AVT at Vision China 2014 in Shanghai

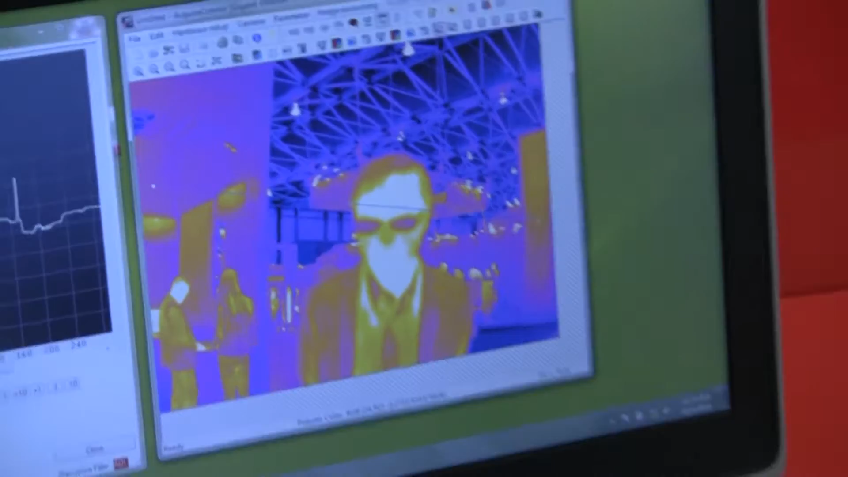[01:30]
On this image, you can see the warm areas in yellow and the cold areas in blue. For example, you can see on this image that this person's nose and the glass of his spectacles are darker than the rest of his face, which means they are significantly colder.
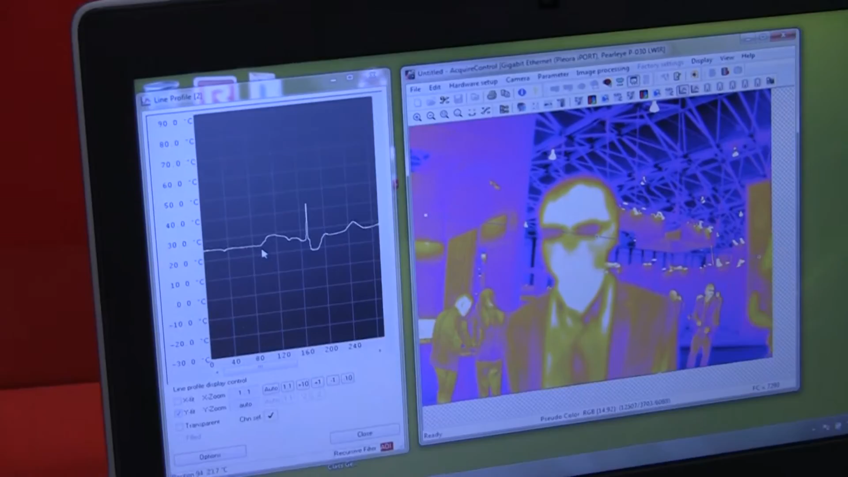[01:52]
The hand of this gentleman is not quite as warm as his head.
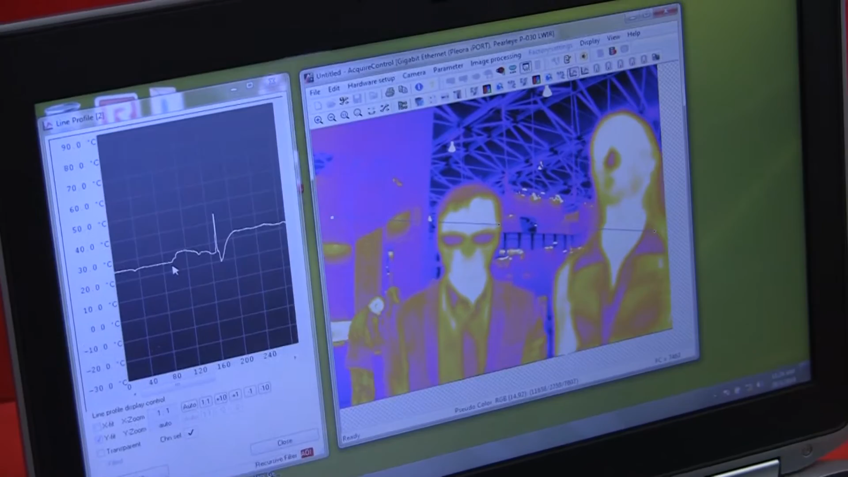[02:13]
If I move my hand along this line,